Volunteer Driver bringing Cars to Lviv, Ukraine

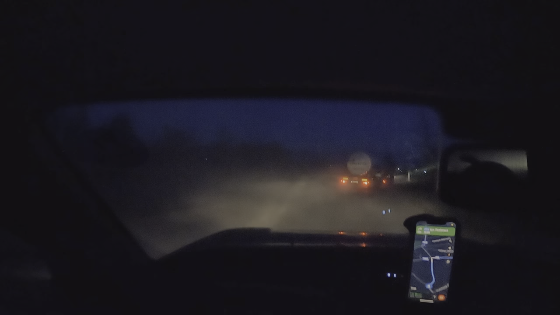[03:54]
Okay, going through some pretty rough terrain here. I cannot get around these trucks. There's a lot of the barriers made out of steel beams in the jack shape.
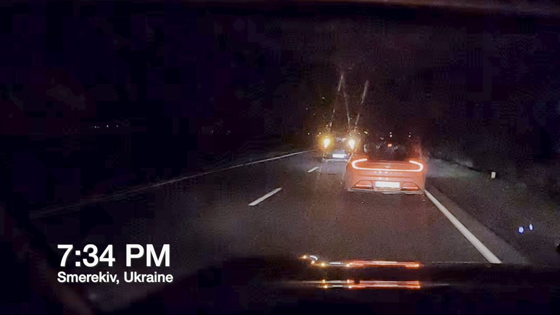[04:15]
Okay, not really sure what's going on here.
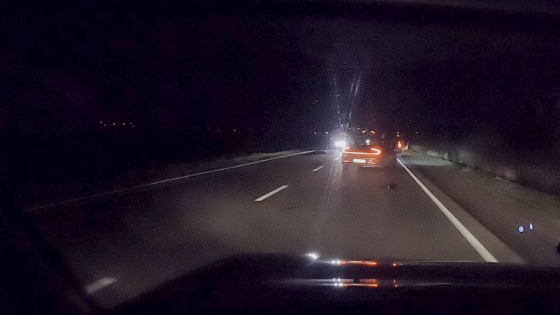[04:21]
Looks like there was an accident. If you look in the left lane, that shadow in the road in front of the lights is a dead body. And I never really figured it out, but I think it might have been a motorcyclist or a pedestrian.
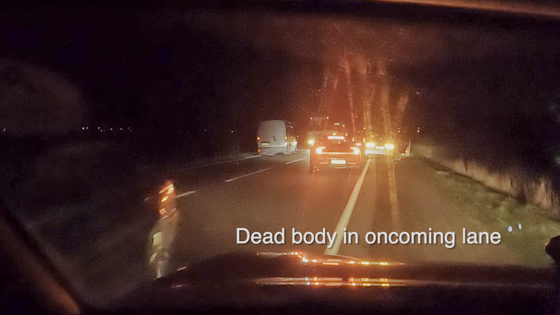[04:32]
Holy shit. There was a fucking person on the road. That was fucked up. What the hell was that? Someone maybe was walking on the road, I don't know. But I saw someone's foot and their leg was twisted.
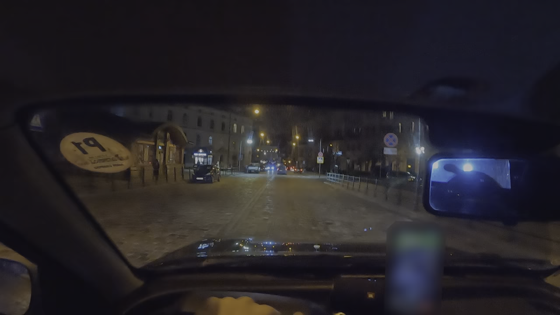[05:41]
Well, it looks like Lviv's happening. There's people out and about everywhere. Shops open. There's not much time left before I get to my destination, and I'm really hoping to have a nice place to sleep and something to eat because I am properly hungry and thirsty and very tired.